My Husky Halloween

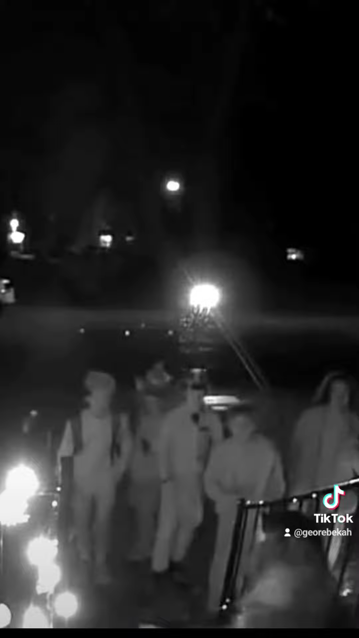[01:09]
Are you scared of the dog? No, I do. But then I kept watching. I mean, look at this. Look at this dog!
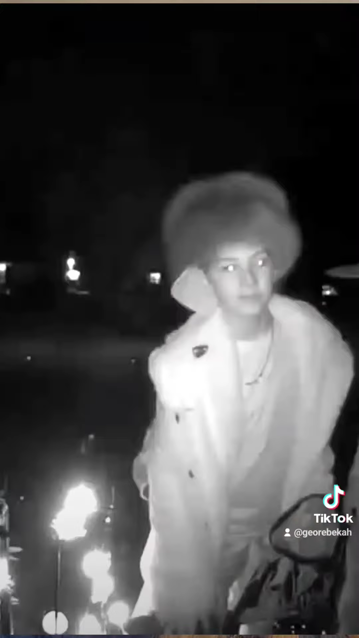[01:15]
Look at her!
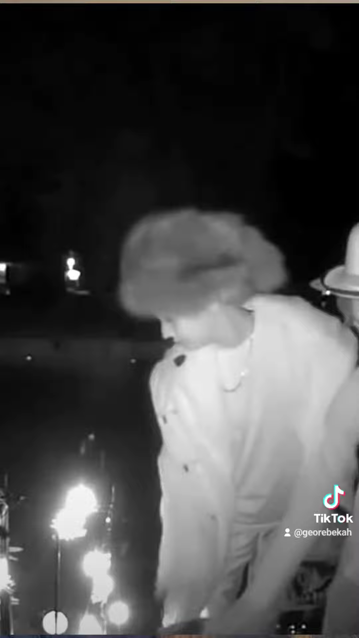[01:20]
I kept watching and then some of the older kids start to come up and start petting her.
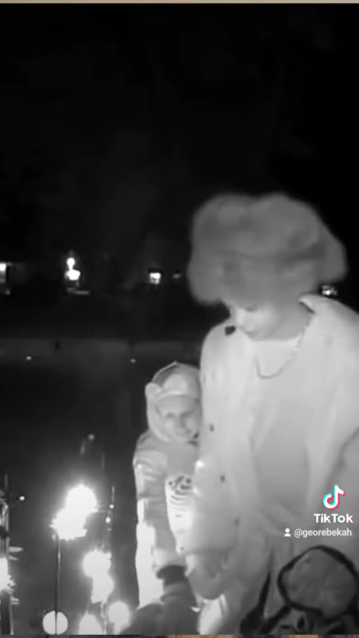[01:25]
And then there's a giant crowd building out front of our house of people just waiting in line to pet the dog.
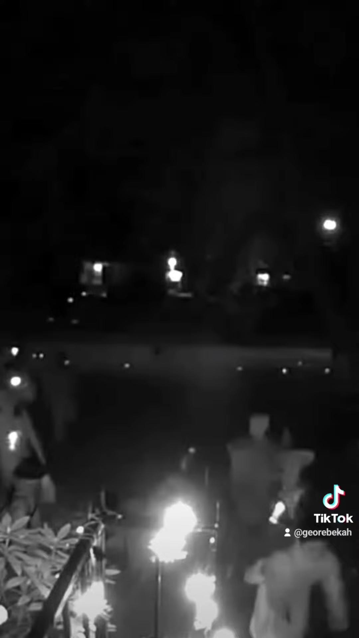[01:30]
And they didn't, I guess, take all the candy.